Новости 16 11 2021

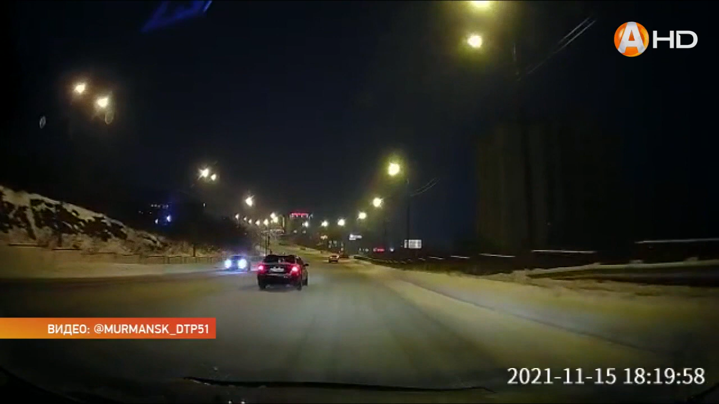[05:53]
Момент аварии запечатлела камера видеорегистратора одного из автомобилей участников движения. На кадрах видно, как кроссовер Hyundai начал выполнять разворот, прижавшись к правой стороне обочины, не заметив, что в этот момент по левой полосе проезжала иномарка. Обе машины получили повреждения кузова.